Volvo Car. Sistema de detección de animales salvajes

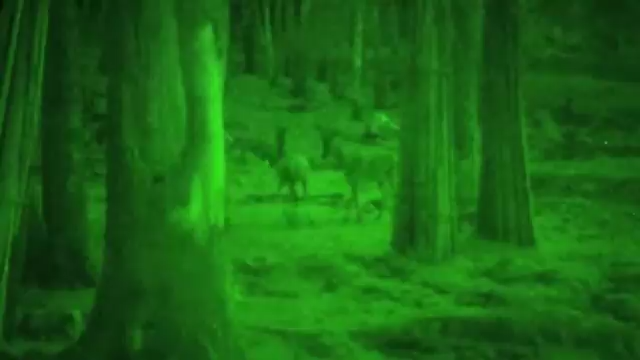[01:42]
Right now, we are developing the infrared illumination of the system to be able to detect animals at night.
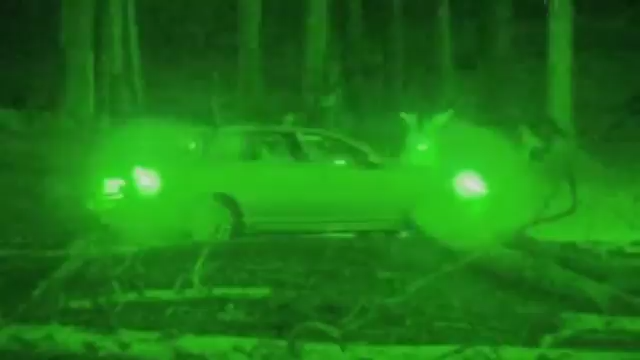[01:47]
And since most animal collisions occur in darkness, it's extremely important to have night detection.